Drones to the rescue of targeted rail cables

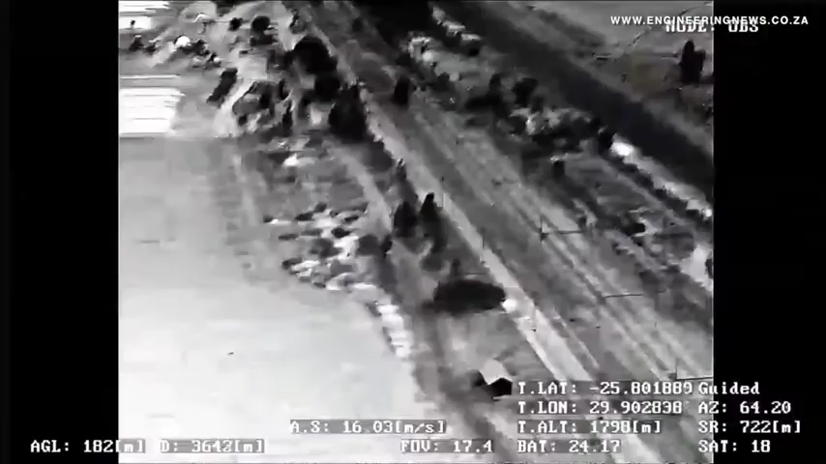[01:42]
Unless you're using sophisticated technology, you still have a very single-dimensional view of what's happening on the ground. So we are very effective because we fly in the dark,
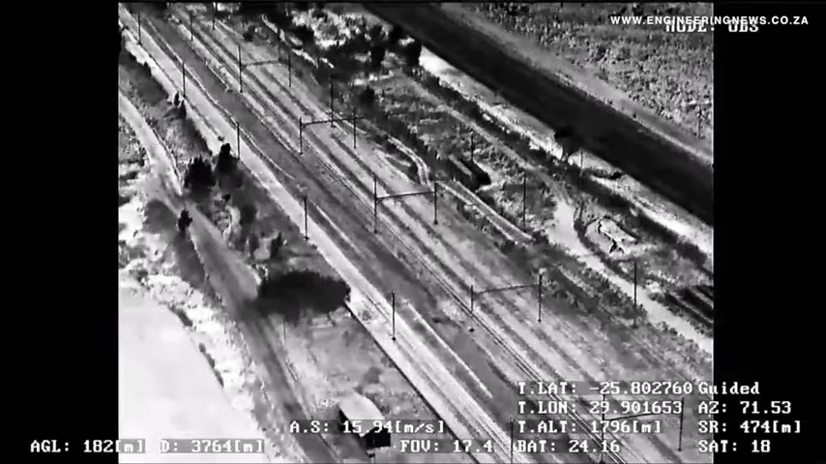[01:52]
quiet, lights off and the criminals are unable to see us. And they behave very differently if they think they're not being seen. Cable theft, when it comes to railway lines,
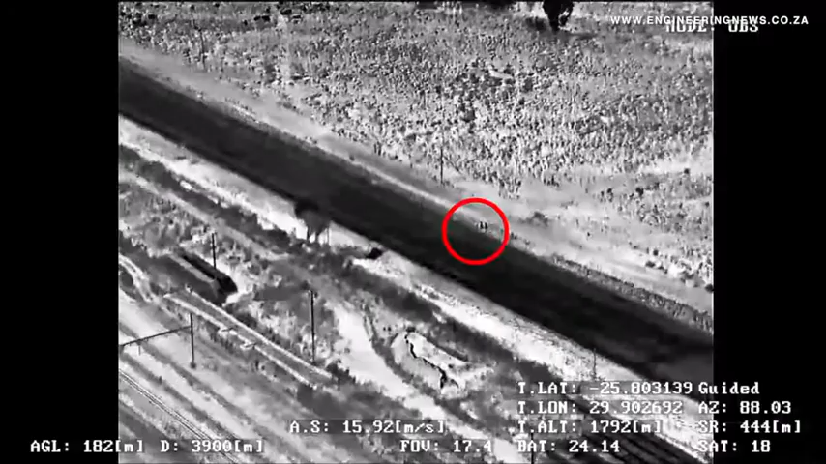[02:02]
is divided into two categories, or three basically. You get overhead theft, which is the electrical cable, which we think is generally syndicated. It's far more sophisticated and lucrative.